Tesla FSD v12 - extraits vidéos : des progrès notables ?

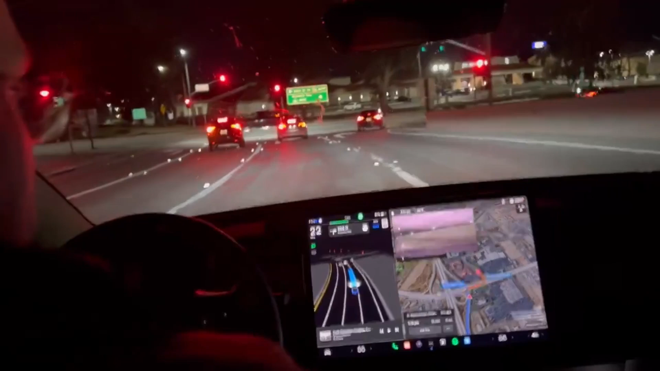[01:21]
basically a right and a left and you're done stop for the red, it's proceeding, it needs to get all the way over it oh my god, it just went diagonal dude it just got all, that was cool, it went diagonal, it went diagonal, that was great what,